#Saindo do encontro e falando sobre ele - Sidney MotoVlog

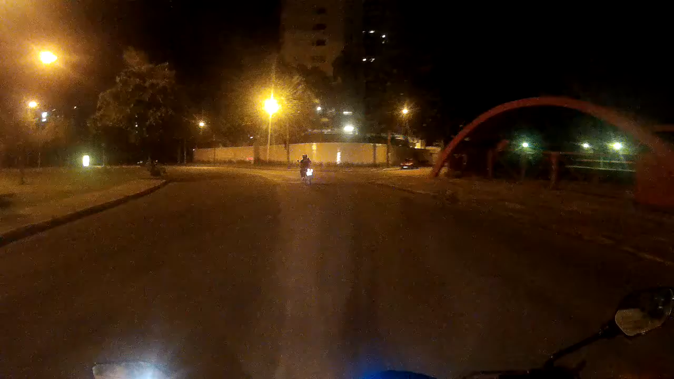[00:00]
Fala galera, beleza? Estamos saindo aqui do rolê já Eu, Adonias, o Matias e o brother dele Ai que cacete, buraco, velho Ele tá indo pela beira-rio aqui, ó Mostrando pra vocês um pouco aqui Do lugar, bacana
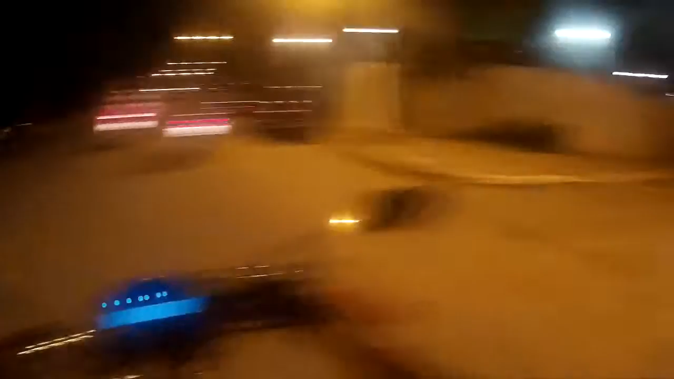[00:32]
O encontro vai ser às 6 horas da manhã Posto Shell Davi Dias de Carvalho Último posto, né?
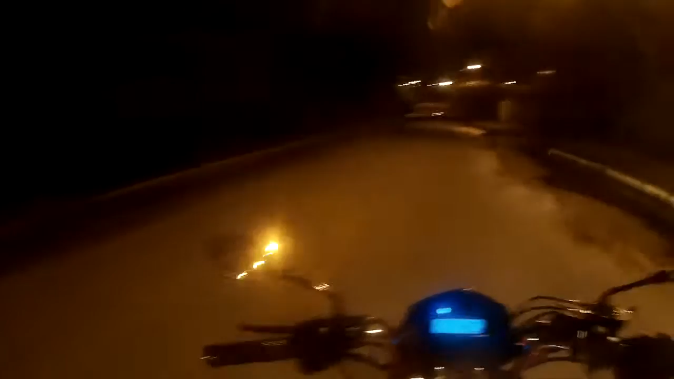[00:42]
Estamos passando aqui já pela beira-rio Lugar bonito Bacana E aí fala pra vocês sobre o encontro Caramba, o encontro foi legal Foi bacana pra caramba A gente conversou Rio Andou pra cacete A gente andou muito Andou pra caramba, velho Na moral
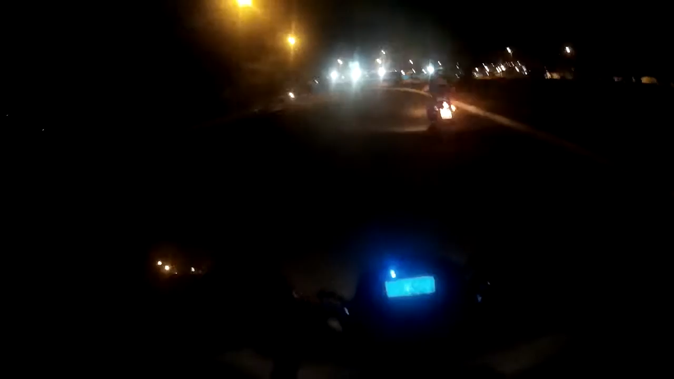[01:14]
A gente Saiu da 400 Saiu da Daí do posto Extra Sentido Abelha Dias de Carvalho Final É... 232, né? Pra pegar a BR 232 pra 408 Fomos pra 232 Daí 232 Vamos pra 408 A 408 a gente foi bater É... Em São Lourenço São Lourenço da Mata Bonito pra caramba o lugar, velho De São Lourenço a gente veio pra Camaragi Porque Camaragi eu já achei meio... Muito, muito bonito, não São Lourenço achei bonito pra caramba Parece um interior e é bonito de sol, velho
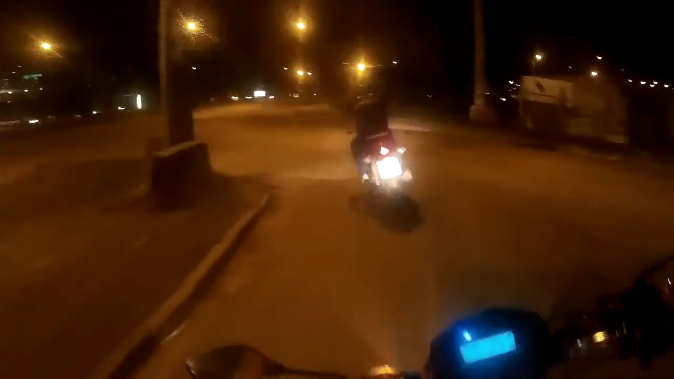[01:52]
Aí saindo agora da Caxangá Todo mundo indo pra suas casas Tá indo eu, Adonias E o Matias A gente mora tudo próximo do outro E eu tenho um amigo Deixa aqui o canto de escato, tá bom, né? Chega de barulho por hoje E aí... A gente... É... Fez um rolê legal, velho Pô, foi bacana
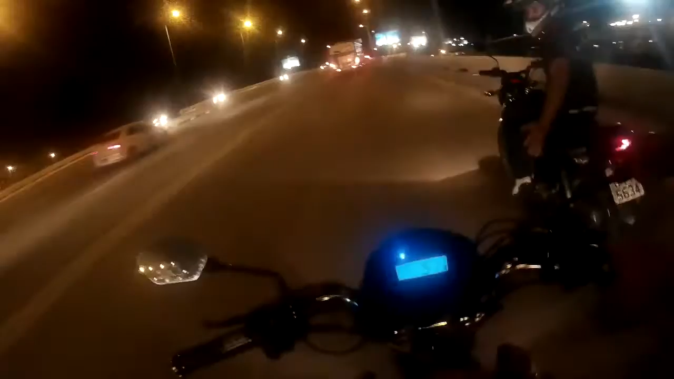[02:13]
Foi mesmo, velho Foi aqui, foi Mando o Adonias falando a corrente que estourou, velho Estourou aqui nessa subida E aí? O cara empurra isso aqui tudinho, velho Sacanagem Fala, Matias O que foi? Não tem boa viagem, normal
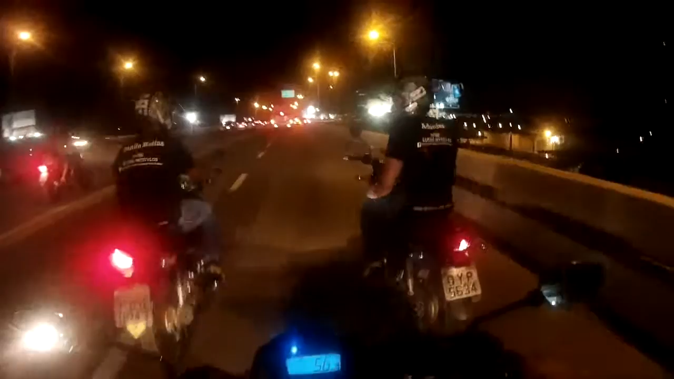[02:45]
Ei Ei Vai pela Via Mangue Pela Via Mangue Boa viagem É, pô Que misericórdia O ônibus tá aqui Acelera
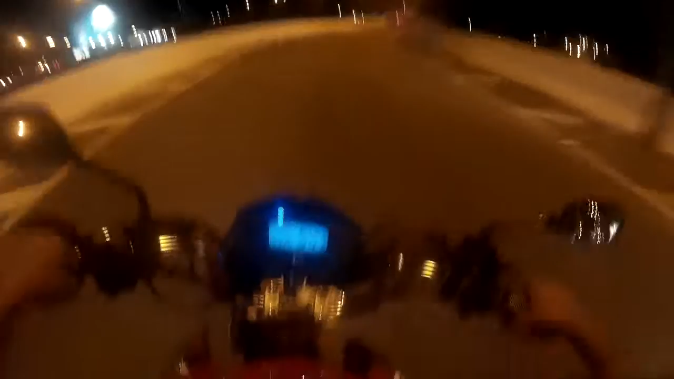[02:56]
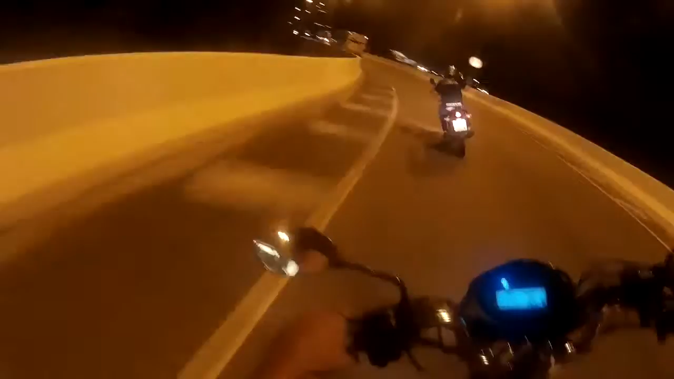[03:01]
Caramba, velho Mano o Adonias dentro da mesma moto, velho E a gente vai junto Calma Ônibus que espere Então, galera Falar pra vocês aí Foi bacana demais, velho Encontro...